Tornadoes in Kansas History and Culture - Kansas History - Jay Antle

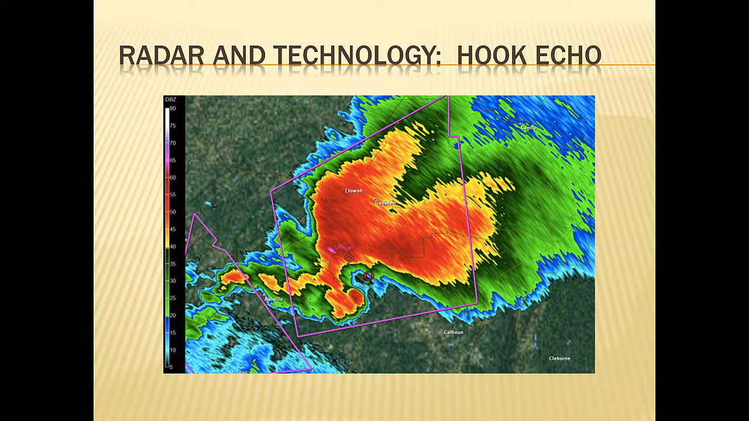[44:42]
And you can now detect tornadoes fairly well, particularly now with the latest generation of radar technology that can actually detect debris in the air, not just the old school kind of hook echo that you see here. There are now, of course, ways for storm chasers in the field to report back real time data.